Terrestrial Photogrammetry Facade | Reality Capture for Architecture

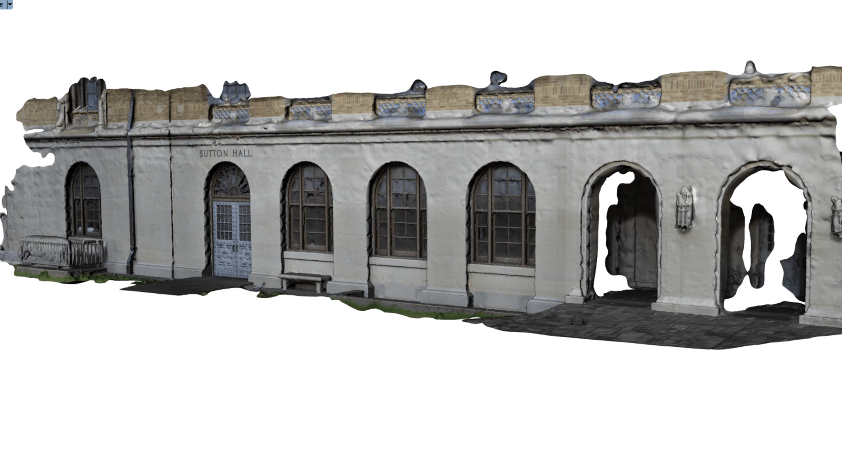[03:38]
This is the textured model rendered in Rhino, and that's the texturing itself.